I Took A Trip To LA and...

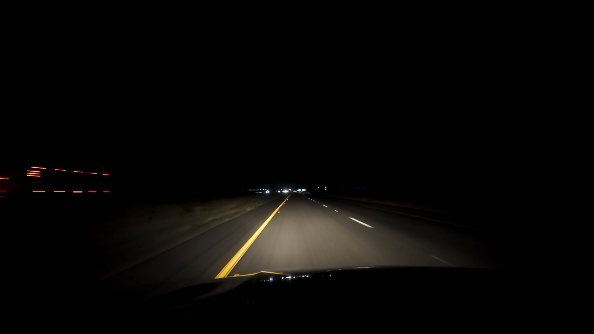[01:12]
but i hit like a three hour stretch where it was nothing but straight darkness there were no curves there were no buildings there were no lights just straight dark road for so long and that was the most boring part of the drive by far